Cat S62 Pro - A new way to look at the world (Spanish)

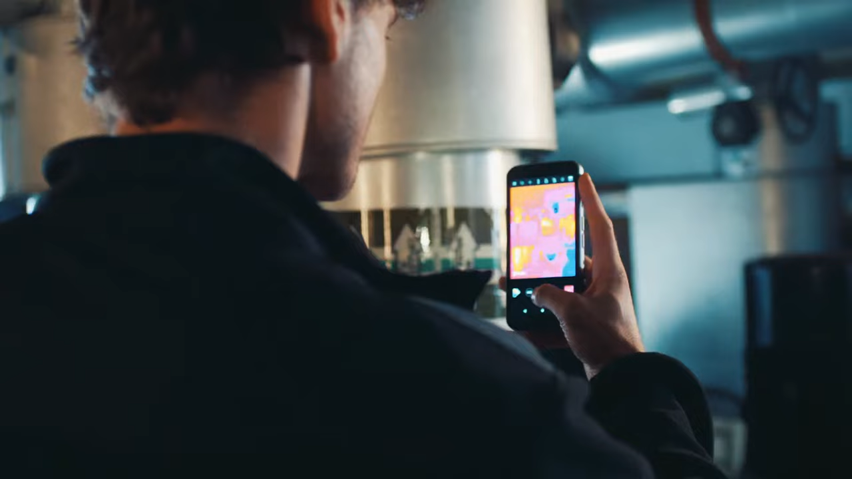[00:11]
instantáneamente en forma de diferentes colores.
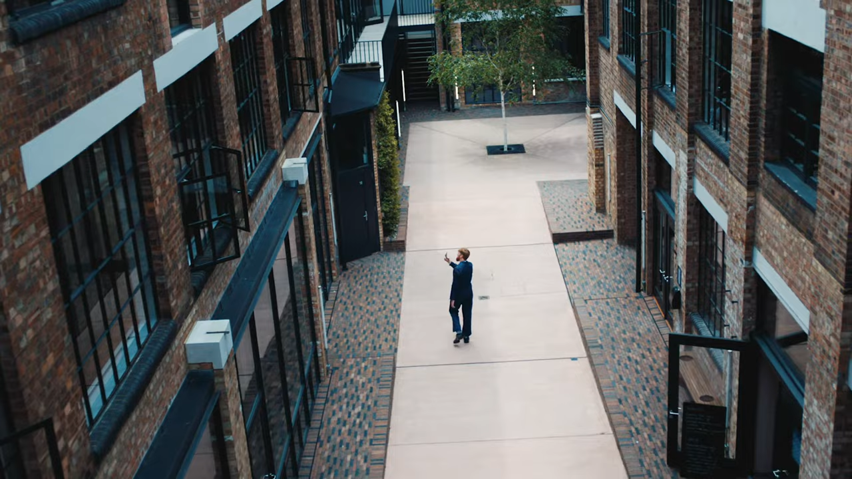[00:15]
Esto permite ubicar humedad, corrientes, puntos calientes o pérdidas de calor, cortocircuitos o atascos.
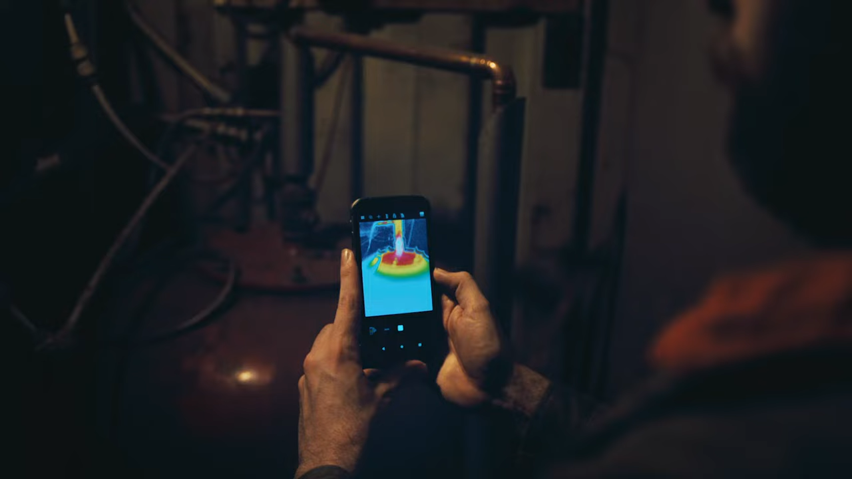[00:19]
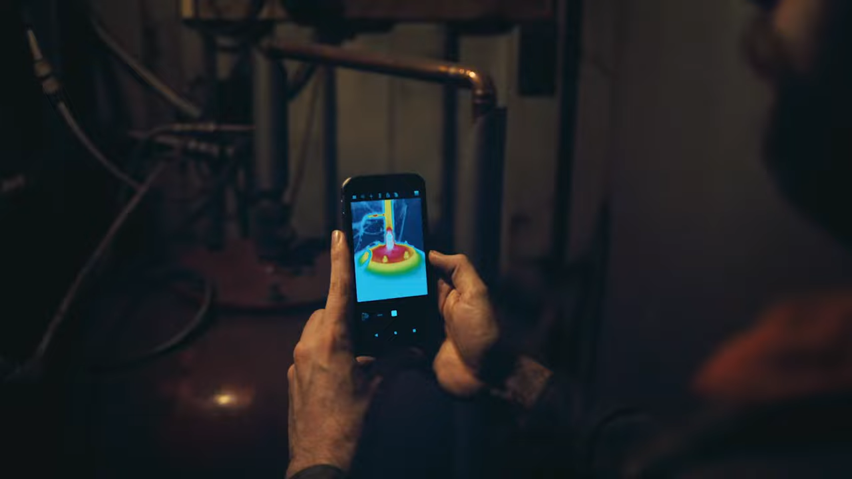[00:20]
Esta aplicación cuenta además con la función MSX que ofrece un mayor detalle al superponer
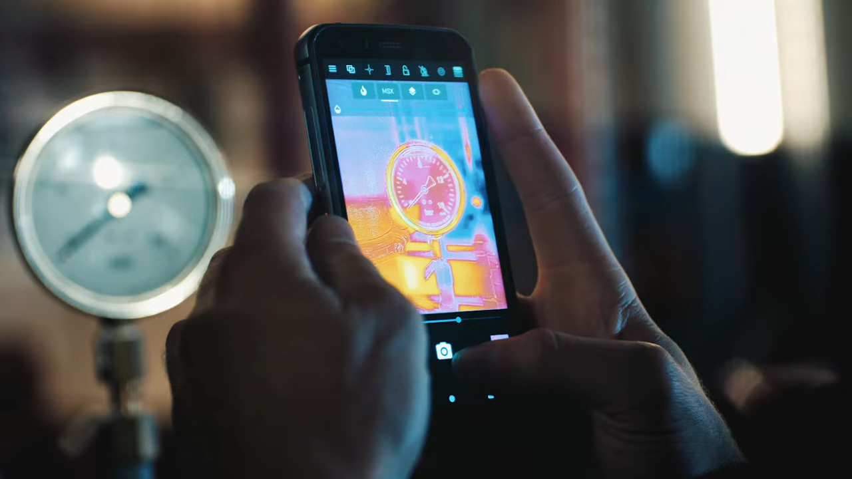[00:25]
a la imagen térmica unos detalles de contorno procedentes de la cámara visible para mejorar la imagen,
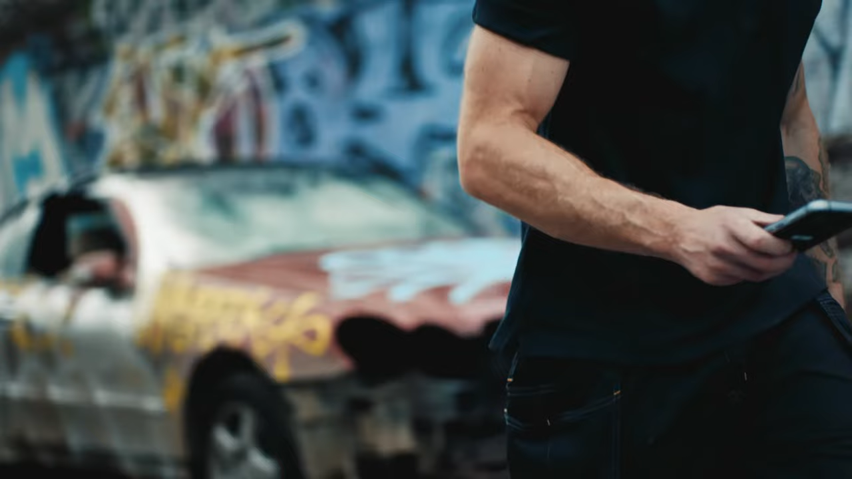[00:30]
permitiéndole utilizar lo que tiene delante como contexto.
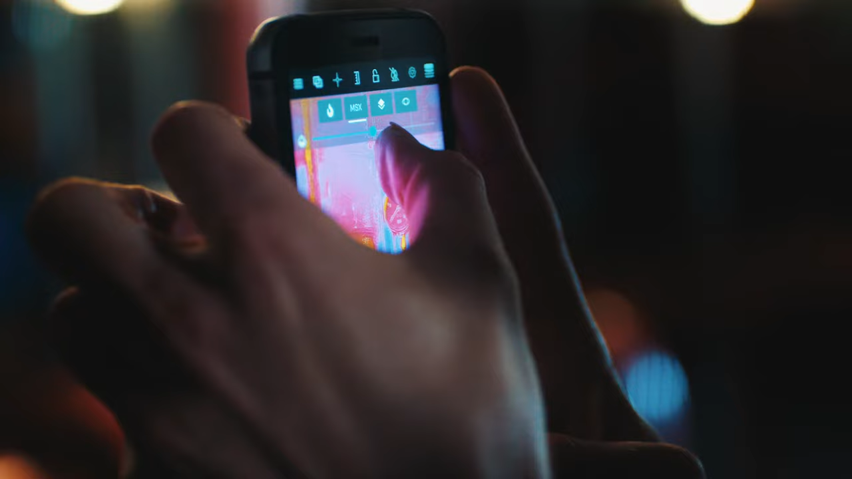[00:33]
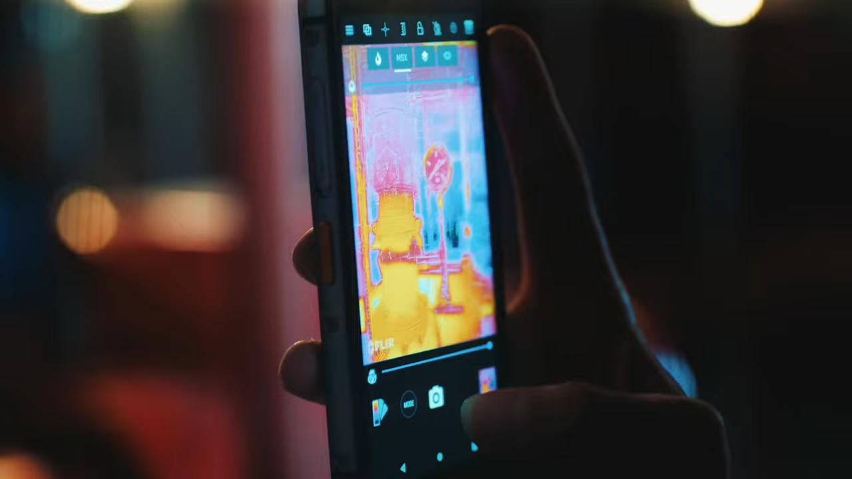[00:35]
Puede utilizar el dial para incrementarlos o disminuirlos a su gusto para una mayor claridad.
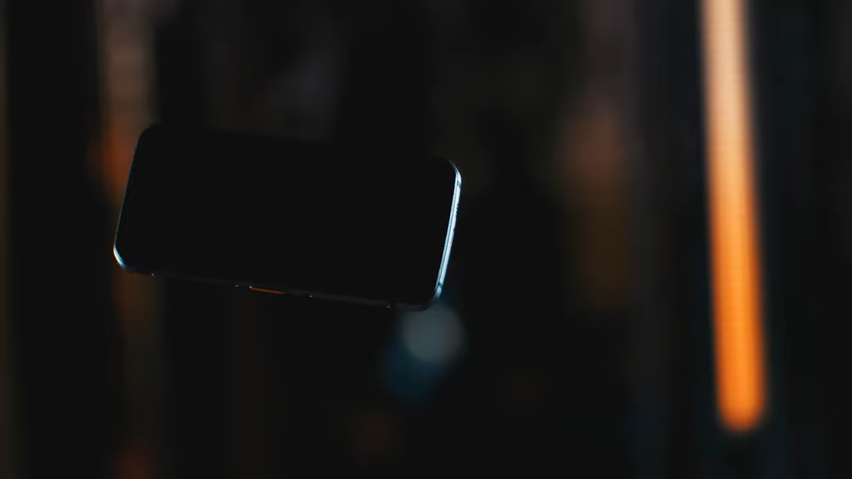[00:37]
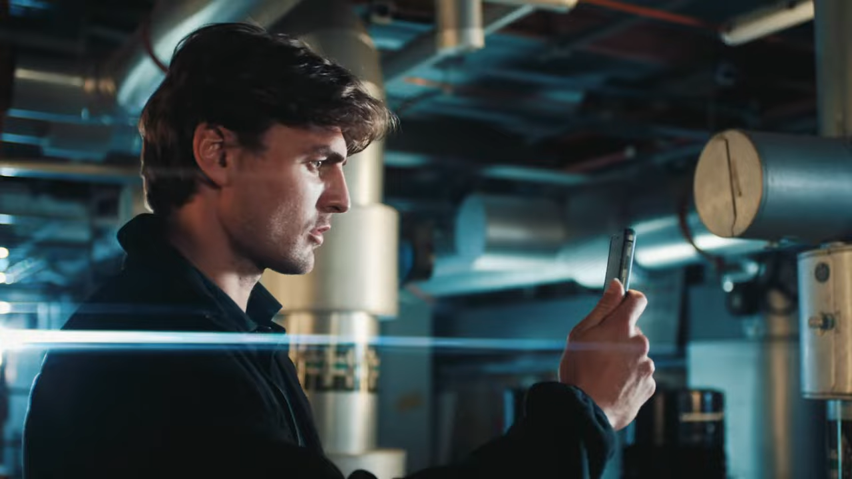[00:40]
Además también contamos con el mezclado alfa,
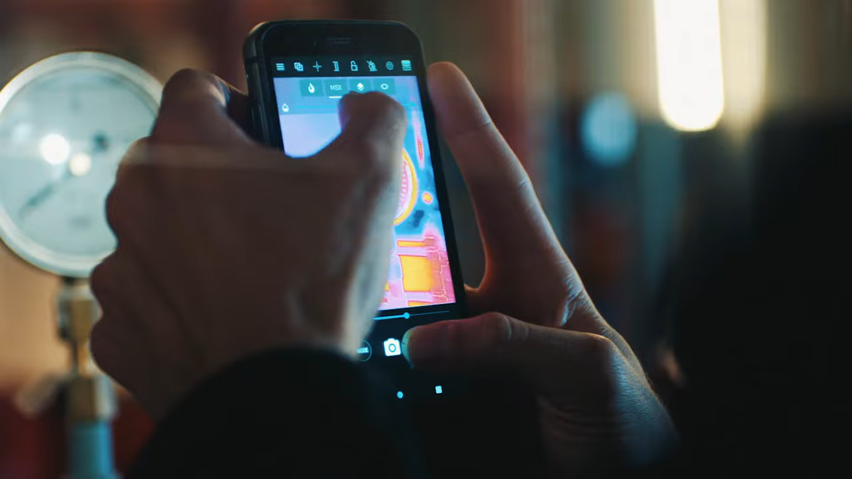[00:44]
que mezcla la escena visual detrás de la imagen térmica, lo que le proporciona aún más claridad y contexto.
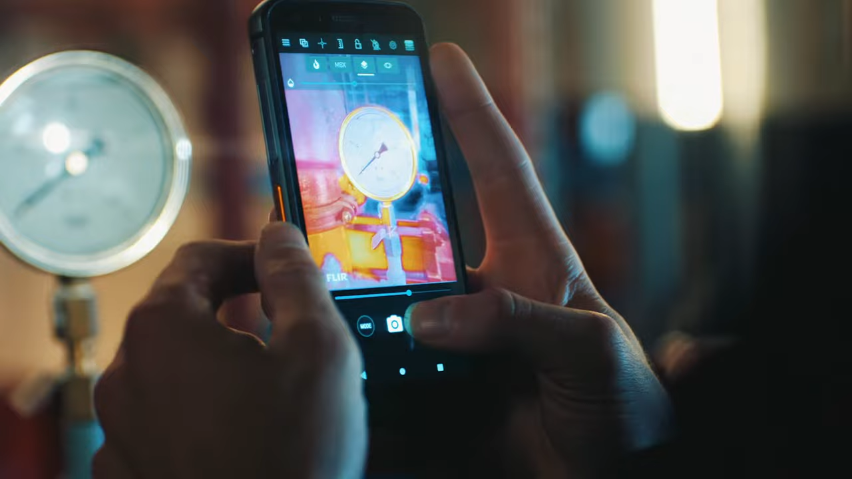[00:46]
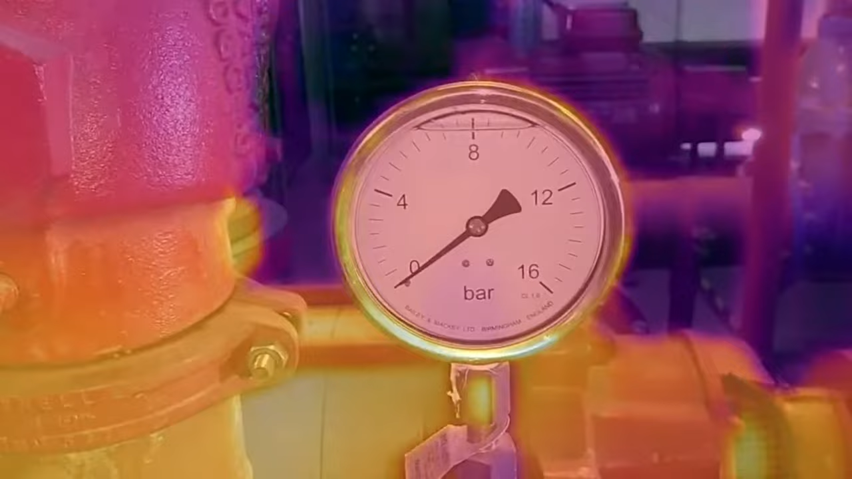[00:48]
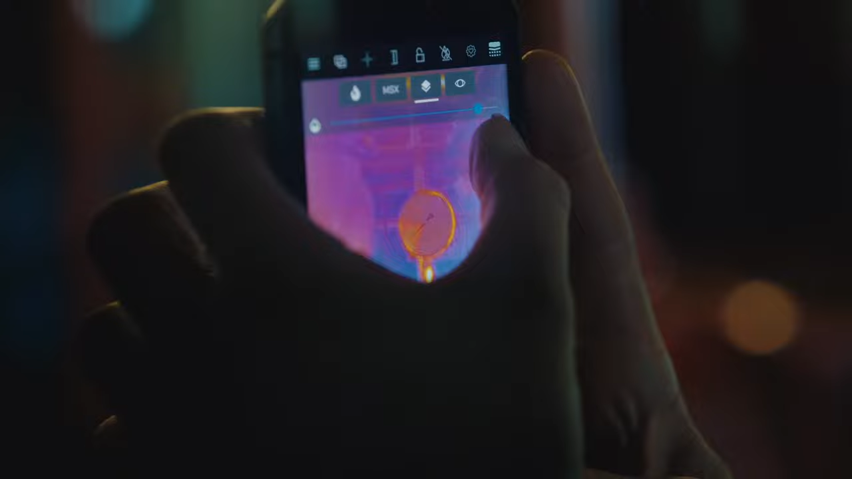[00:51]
Puede modificar la transparencia de la imagen
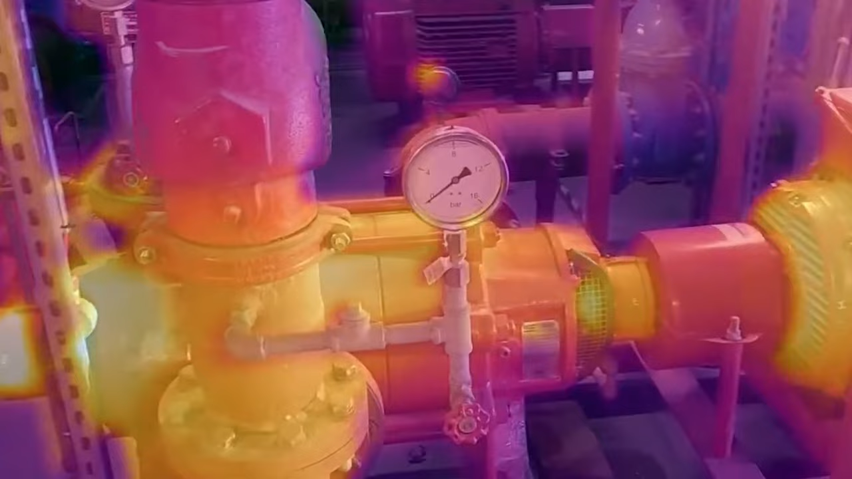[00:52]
térmica para mostrar tanto como desee la imagen visual.